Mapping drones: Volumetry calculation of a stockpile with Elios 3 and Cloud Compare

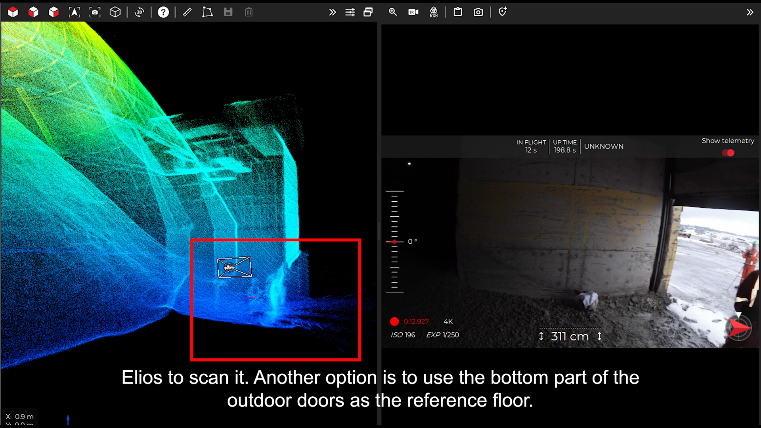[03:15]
We plan to fly all around the stockpile
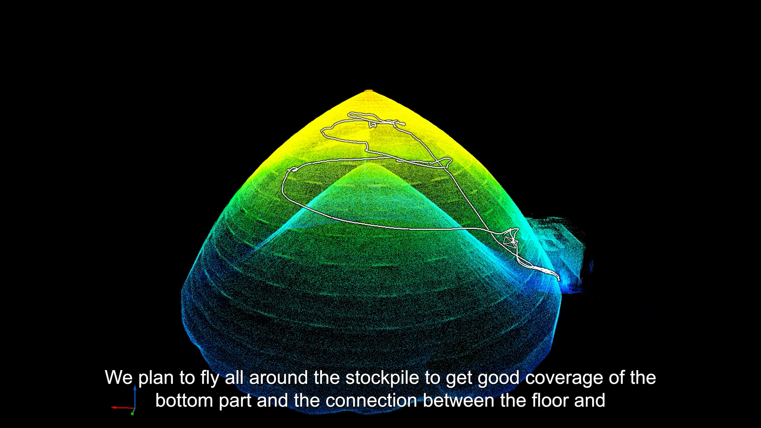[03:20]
to get good coverage of the bottom part and the connection between the floor and the beginning of the dome. Then, we will circle again around the stockpile, almost over the top.
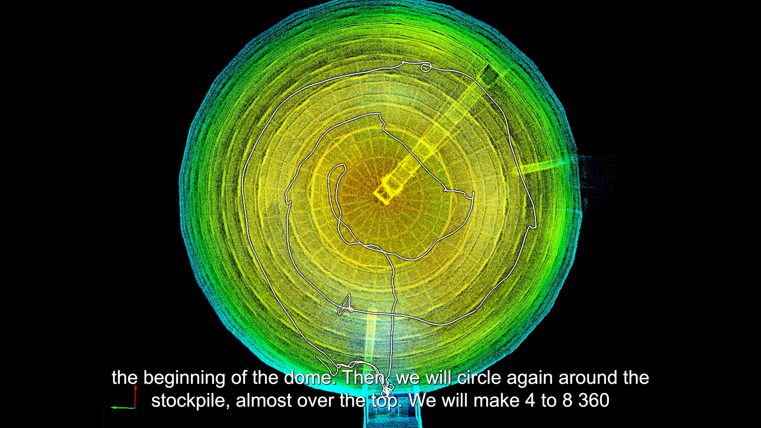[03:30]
We will make 4 to 8 360-degree turns around the stockpile to avoid any holes in our model.
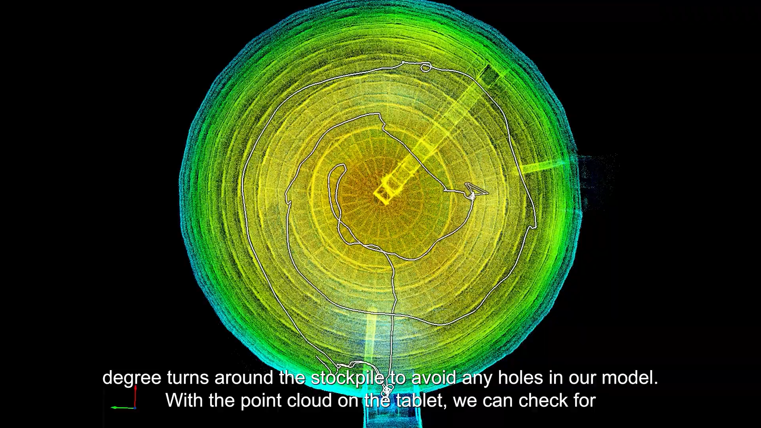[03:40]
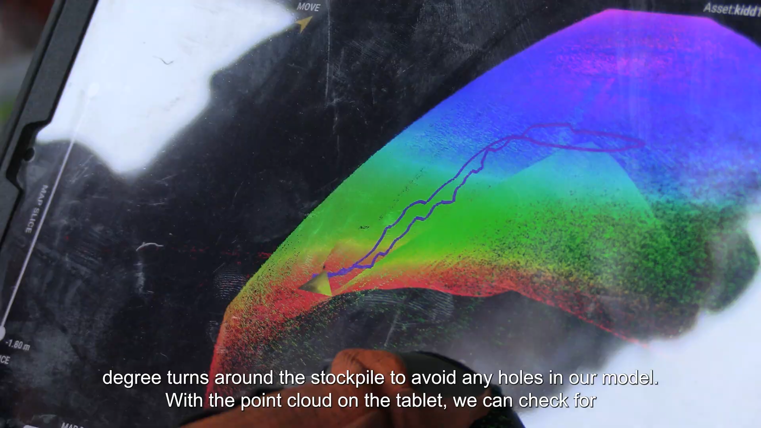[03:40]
With the point cloud on the tablet, we can check for any holes in the model during the flight. As there can be hanging objects or cables holding the conveyor belt,
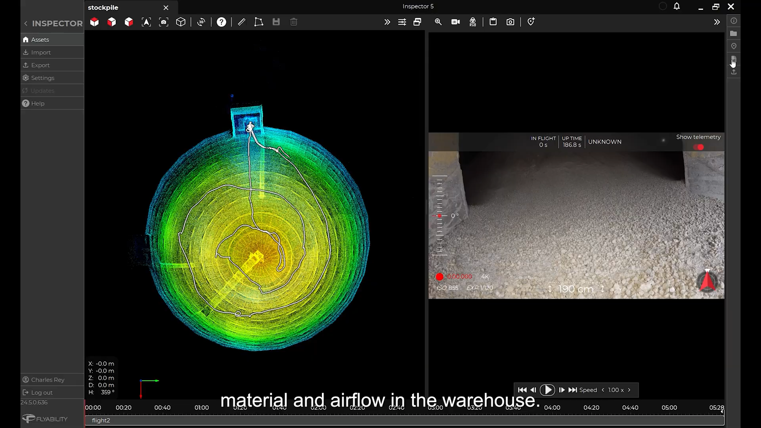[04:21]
Once back at the office, we will use the live map point cloud and the software cloud compare to start the volumetric calculation.
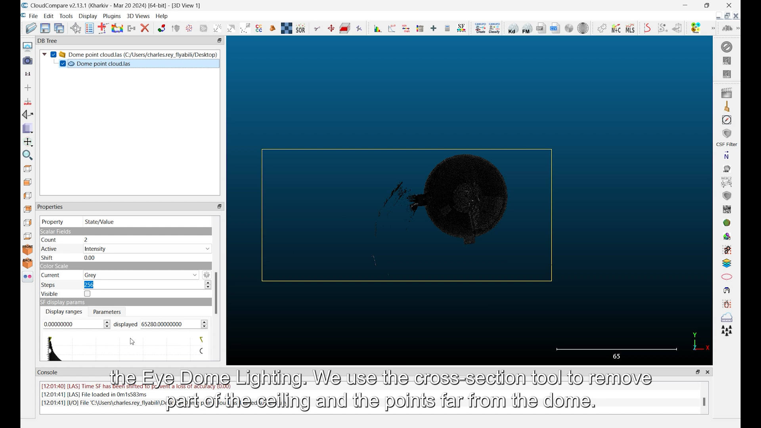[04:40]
We use the cross-section tool to remove part of the ceiling and the points far from the dome.
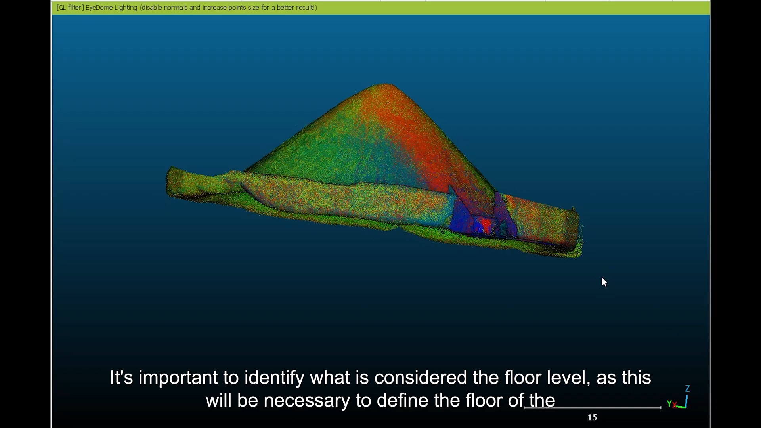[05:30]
as this will be necessary to define the floor of the stockpile, and from where the volume calculation should start.
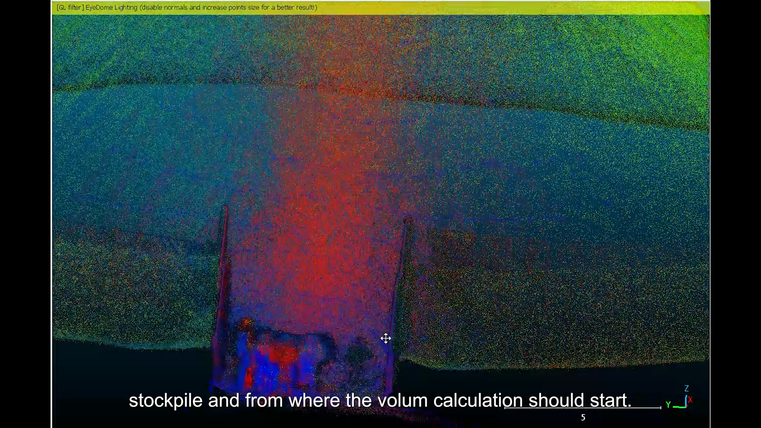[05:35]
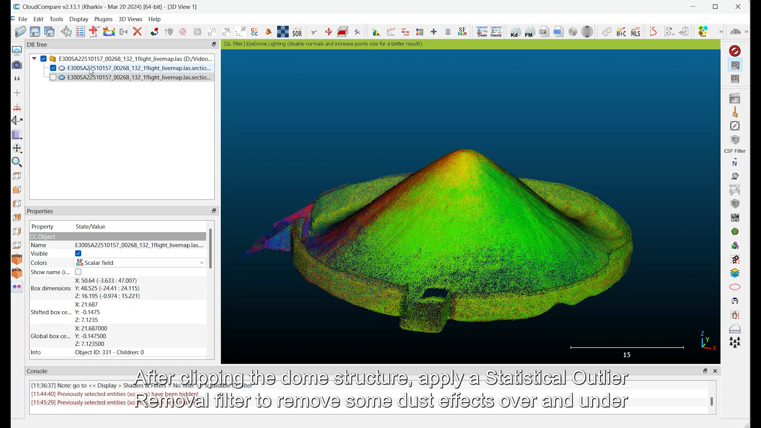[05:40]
After clipping the dome structure, apply a statistical outlier removal filter to remove some
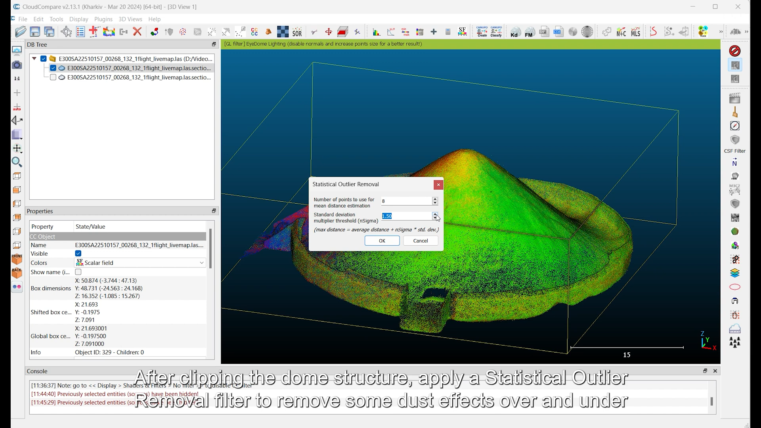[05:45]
dust effects over and under the top of the stockpile.
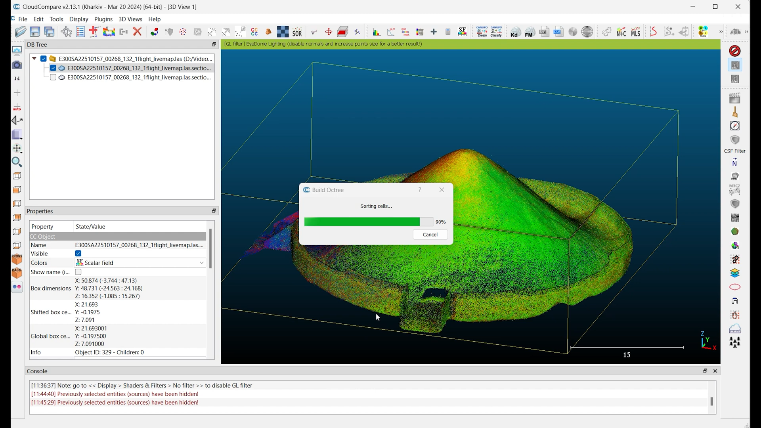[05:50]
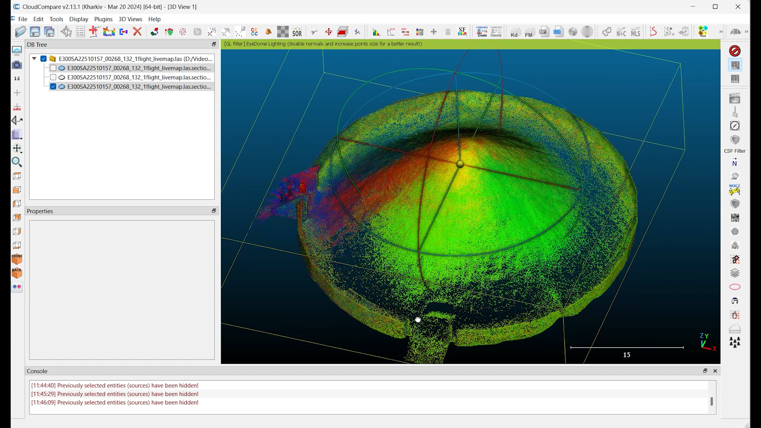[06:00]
Then you should create a planar floor.
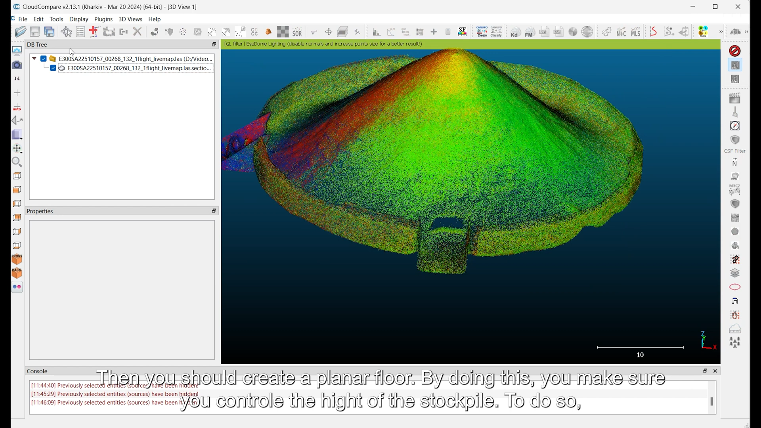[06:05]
By doing this, you make sure you control the height of the stockpile.
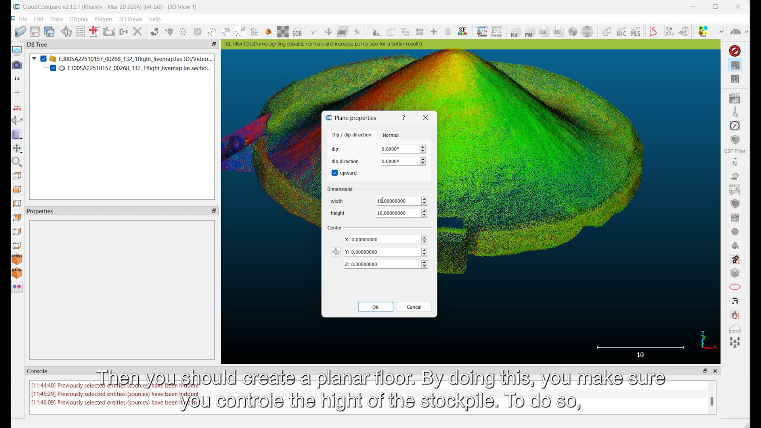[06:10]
To do so, select the edit and plane of floor. Select Create. You need to select the width and height of the planar fit. And select OK.
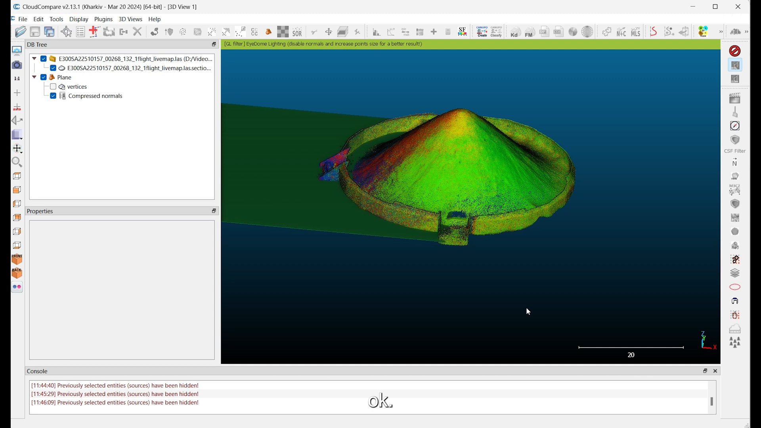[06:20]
Then, select the plan you just created and, using the Translate tool, place it under the stockpile at the real floor level you scanned previously.
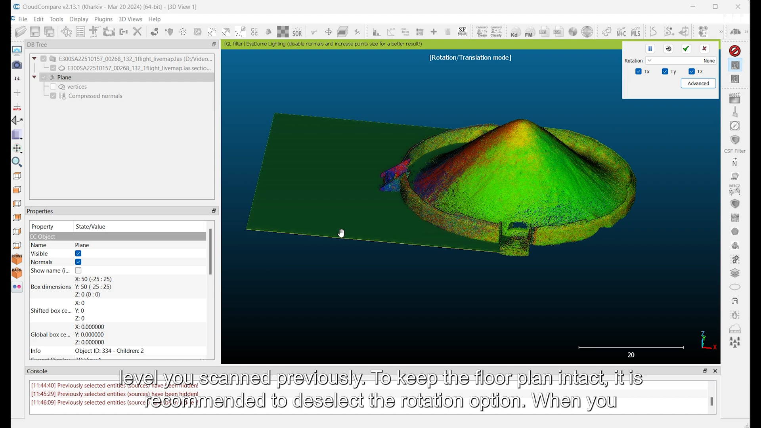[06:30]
To keep the floor plan intact, it is recommended to deselect the rotation option.
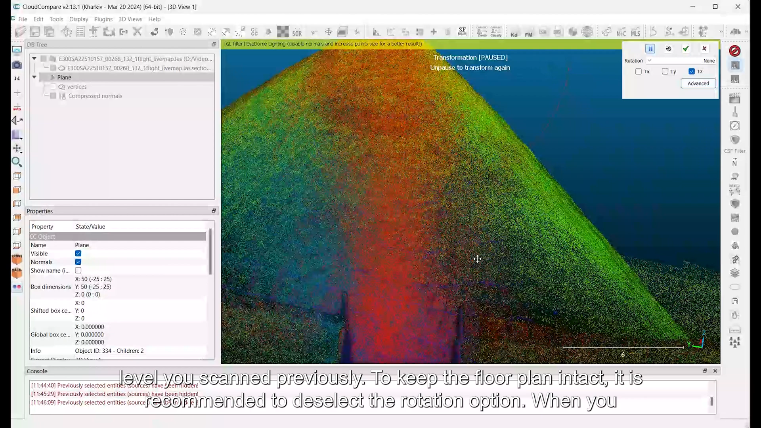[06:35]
When you are satisfied, click the green logo.
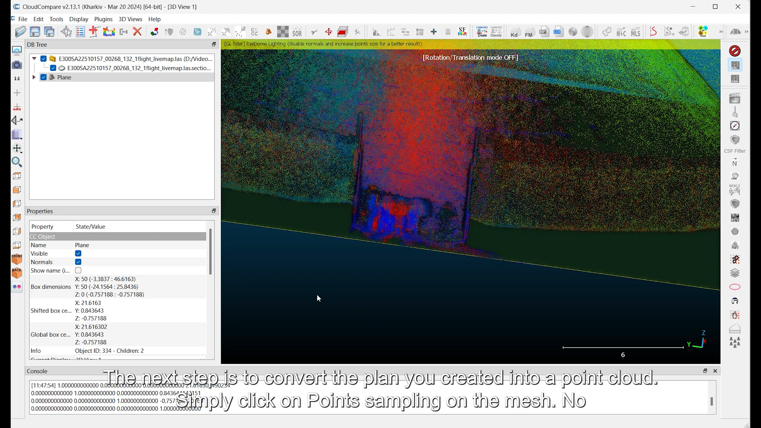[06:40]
The next step is to convert the plan you created into a point cloud. Simply click on Point Sampling on the mesh. No need to change the number of point there, simply click on OK.
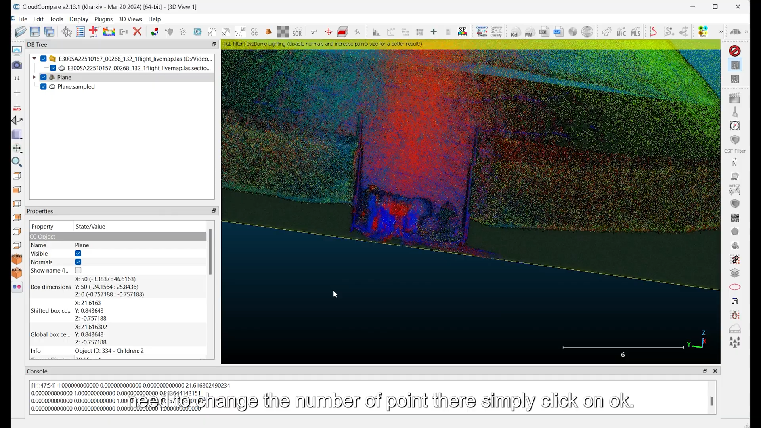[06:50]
You can rename the new plan to make sure you are selecting the right one in the next step.